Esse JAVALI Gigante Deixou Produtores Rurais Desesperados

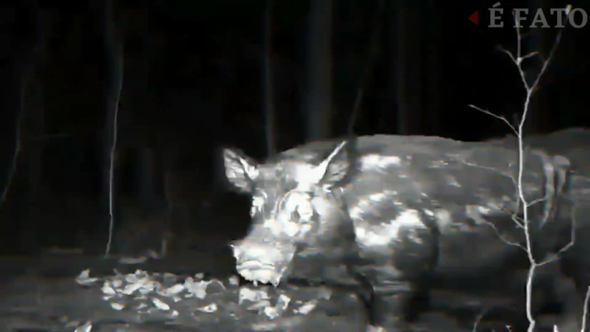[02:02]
Os registros de javalis gigantes são cada vez maiores, como podemos ver nesses registros feitos por caçadores.